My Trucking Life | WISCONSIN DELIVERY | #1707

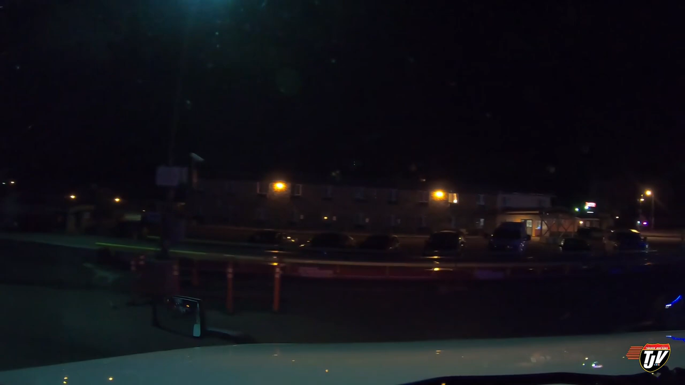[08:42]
I've never been here before. I think I can go this way. I mean, it's so dark back here, they got no lights besides these bright neon blue lights.
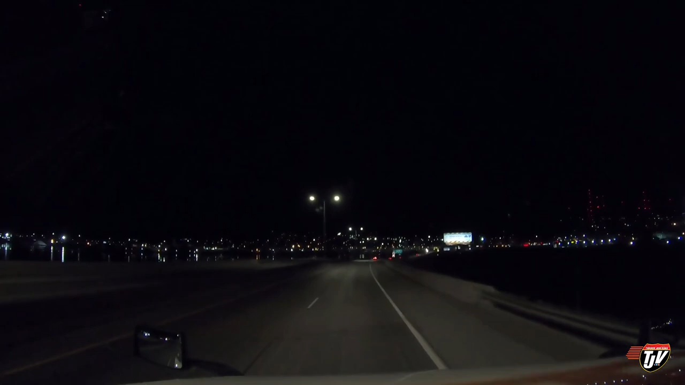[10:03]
We just crossed out of Wisconsin into Minnesota here. I'm guessing we're gonna cross back into Wisconsin very soon. I think. Oh wait, no, we're not crossing from Wisconsin into Ontario. We're crossing from Minnesota into Ontario. Oh, okay. Okay. So yeah, this is Duluth, Minnesota. Wisconsin, you guys need to do some hunting.
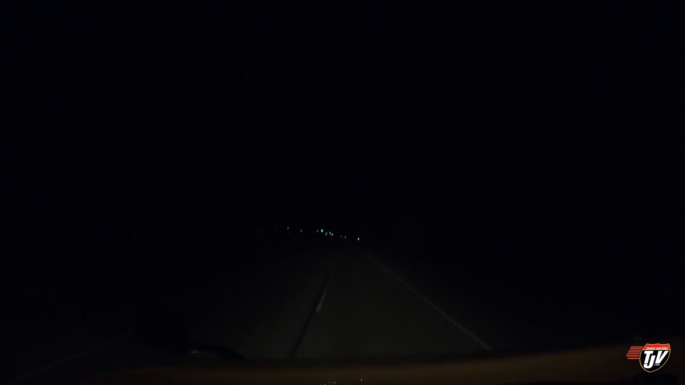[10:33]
Some deer hunting. There has been a lot of deer down this road tonight. I'm going about another 10-15 minutes down the road and I'm pulling off into a rest area. Had to hit the brakes a couple of times already. Two deer jumped on the road right in front of me. I've seen dozens in the ditches already on both sides. There's another one on the right.